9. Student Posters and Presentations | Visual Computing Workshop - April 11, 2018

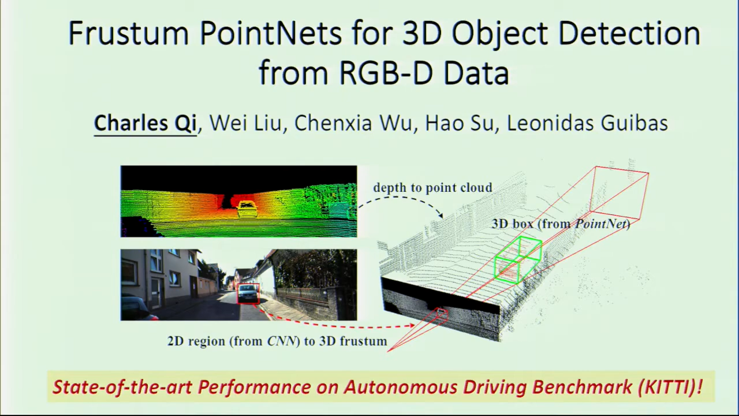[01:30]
For example for grasping or perception systems for self-driving cars. In our project we designed a very novel 3D object detection pipeline that leverages both state-of-the-art 2D detectors as well as state-of-the-art 3D deep learning techniques.
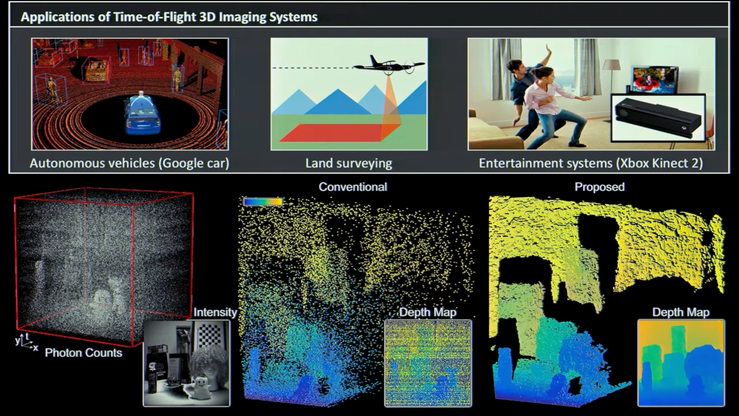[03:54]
The way that these typically work is you have an illumination source, you send light out into the scene, and then you measure the time it takes for that light to return to a detector.
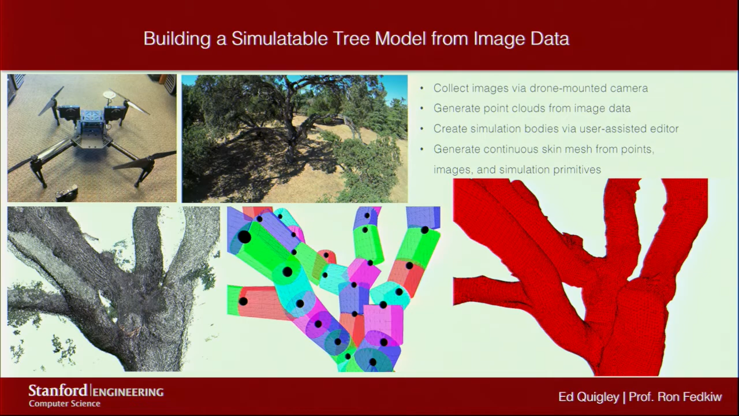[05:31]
Um, and then we're using some structure for motion techniques to build a 3D point cloud of that tree and using our 2D images and our 3D points, ah, as a basis to build a simulatable model. So, we're distinguishing sort of a bulk coarse part, which is sort of the thicker parts of the tree, and a finer part, um, as our sort of two steps.